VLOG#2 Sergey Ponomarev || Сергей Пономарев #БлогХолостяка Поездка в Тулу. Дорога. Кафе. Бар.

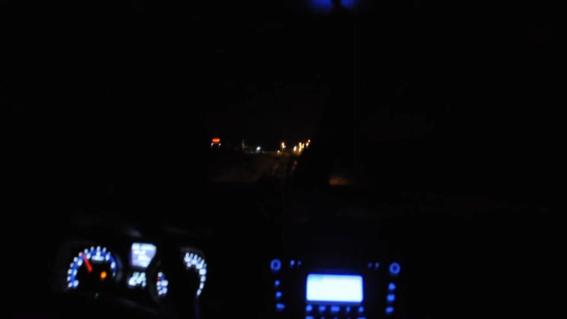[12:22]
Блять, вы это видите, ребят? А вы это нихуя не видите, потому что ночь на дворе и дорога не освещена.